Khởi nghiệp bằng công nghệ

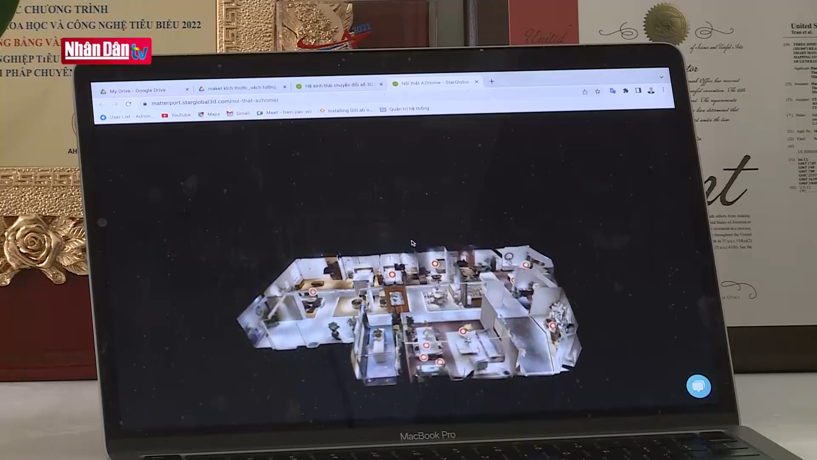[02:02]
cho phép đo chính xác kích thước của bất kỳ vật thể nào trong không gian 3D đã được số hóa.